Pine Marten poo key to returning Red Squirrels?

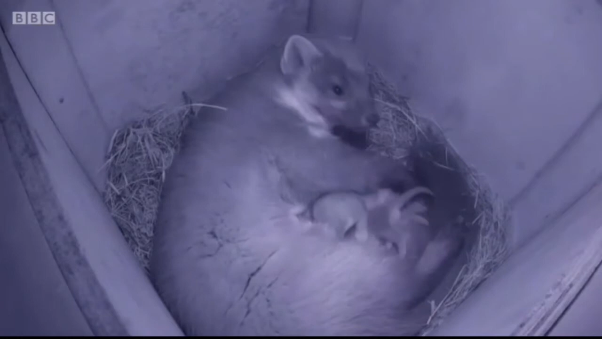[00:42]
At Wildwood near Canterbury, conservationists have bred these rare mammals successfully in captivity for 16 years,